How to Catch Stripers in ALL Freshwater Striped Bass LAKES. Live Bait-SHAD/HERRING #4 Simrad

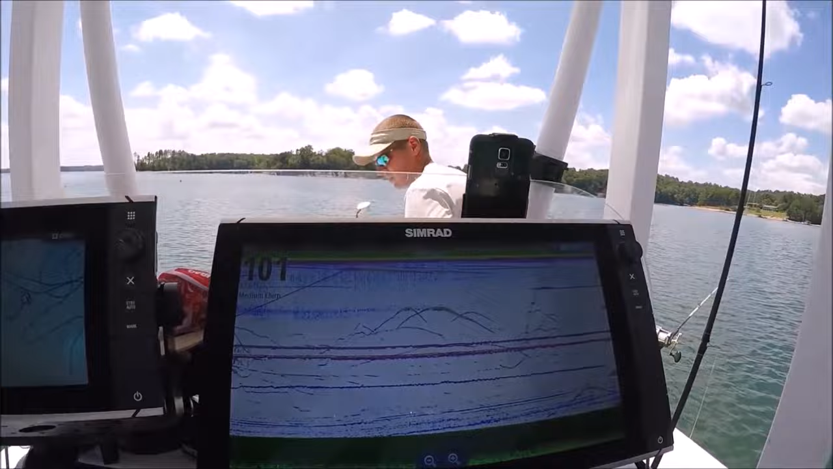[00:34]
One, two, three, four. Look how far apart those are set.
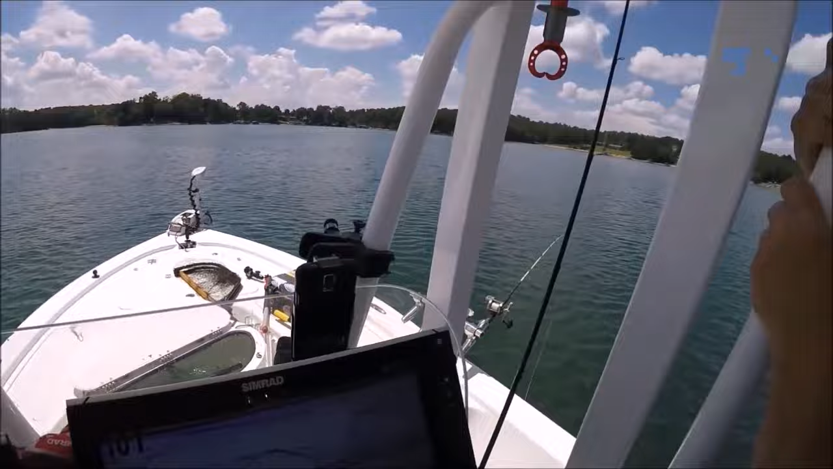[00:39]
And that one transducer, just a medium chirp transducer, less than $300.
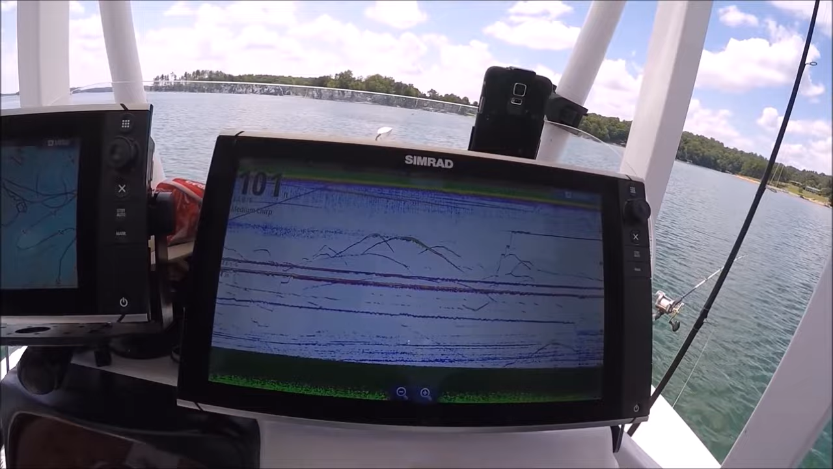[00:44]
Beautiful Lake Lanier fish. See, that's a good mark there. We can see that's 39 feet down.
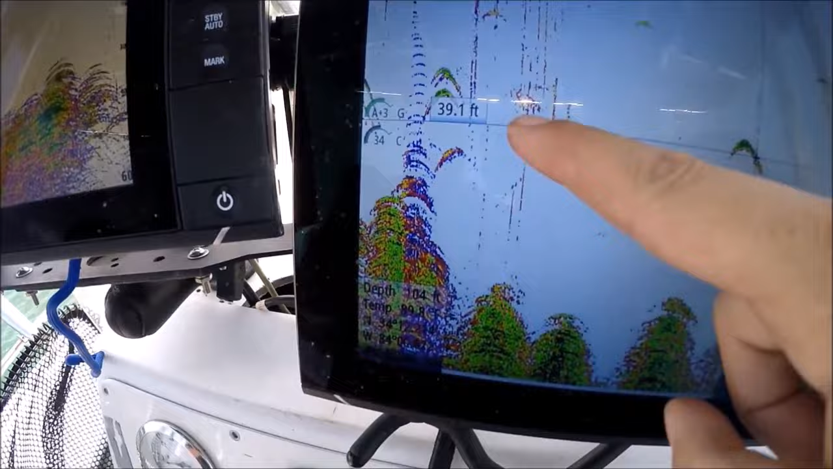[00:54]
There's a little stack of them there. Some more here.
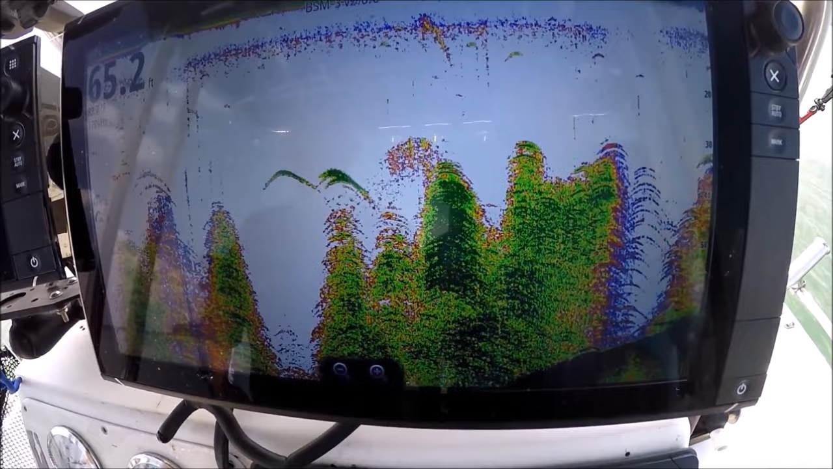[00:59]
Right at the tops of the trees, tempting you to put a bait down right where they can yank it and pull it down in there and snag you up.
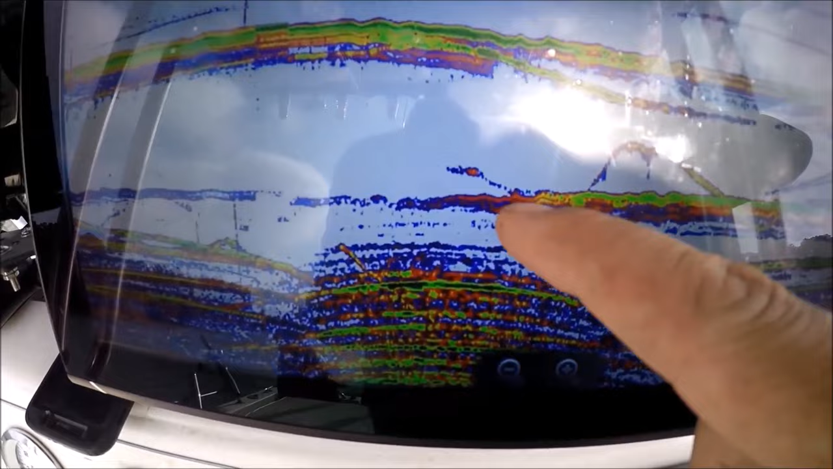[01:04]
This is the lead weight here, and this is the herring swimming along. You can see the herring shot up here and it's still swimming along. That's a good sign.
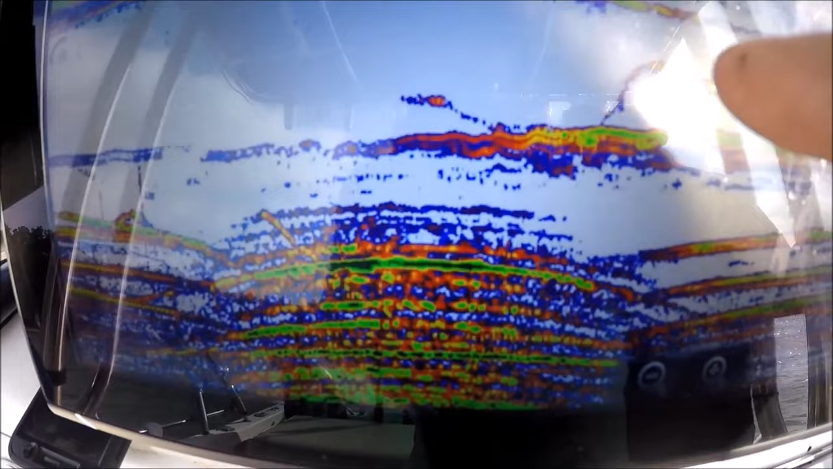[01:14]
A fish came by and looked at it and scared that herring. He stretched that leader out really quick and came down.
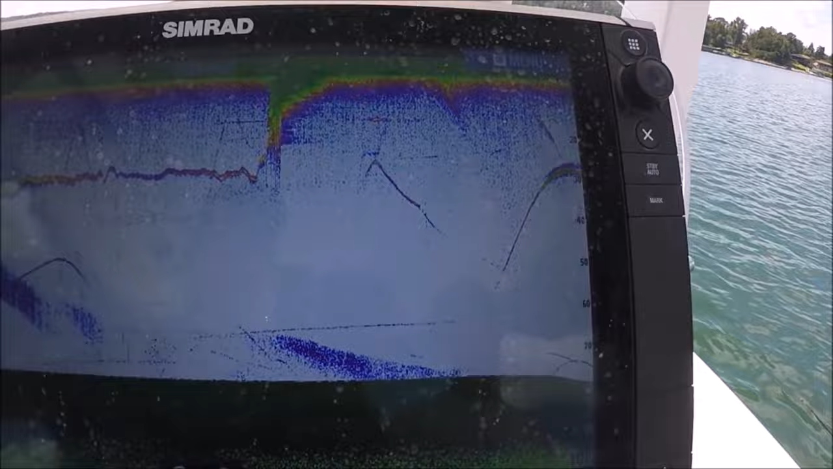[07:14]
We're just out in front of the ramp here, just looking around with the new MR transducers, trying to dial them in a little bit. It's a beautiful day.
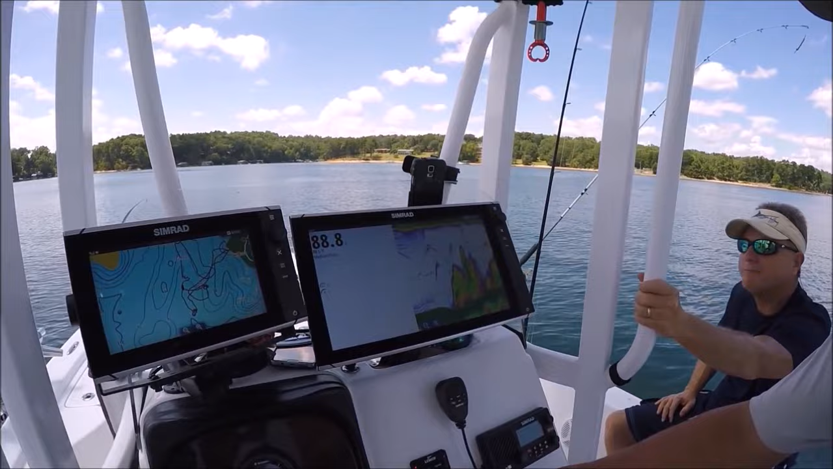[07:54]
He's looking here. These are all standing trees here. They didn't fell all the trees when they flooded this lake. And you can see that's a full, that's 40 foot down right there.
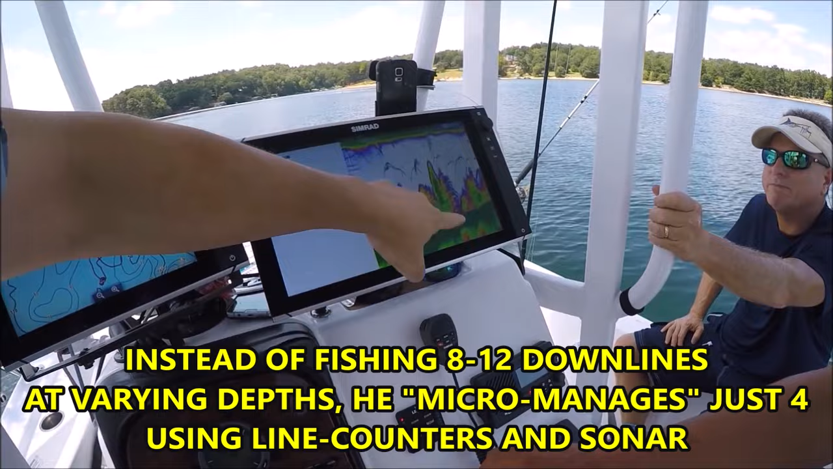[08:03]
So you can see how, guess how tall that tree is. And he's not fishing in these fish that are hanging on the tops of these trees. That can be real tempting. I've done it myself.
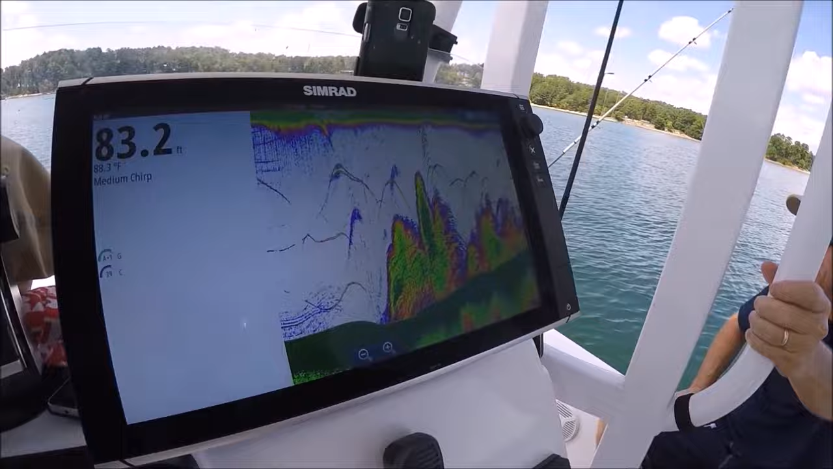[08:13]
On screen: depth 83.2 ft
I've stopped and tried to catch those fish. And he's right now anyway,
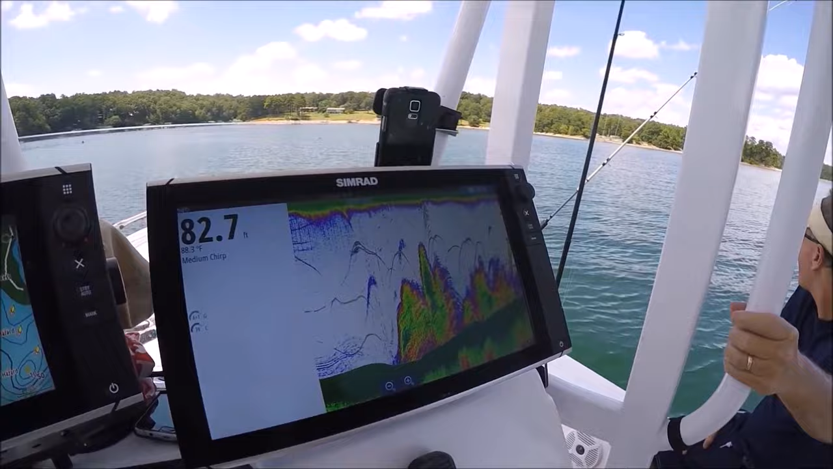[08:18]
we're looking for fish that are not in the trees.
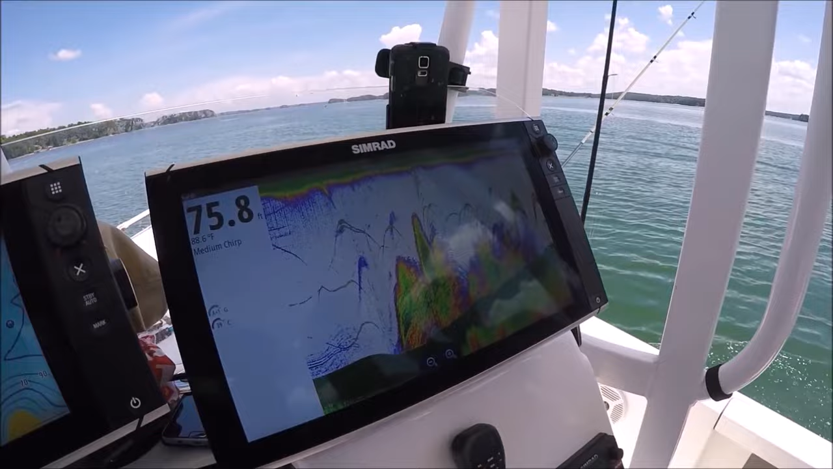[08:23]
You find good spots, you know, go ahead and drop a waypoint on them. That's what you got your machines for, you know. All right, we'll get one right there, right between all that thunder.
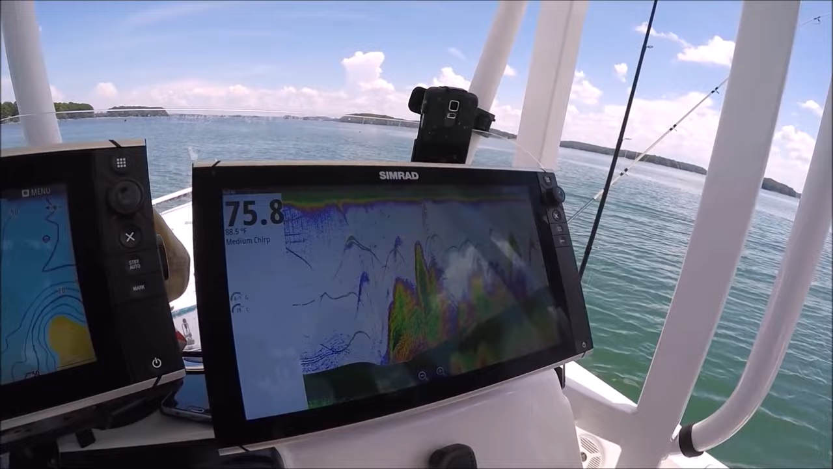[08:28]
So what are you looking for right now?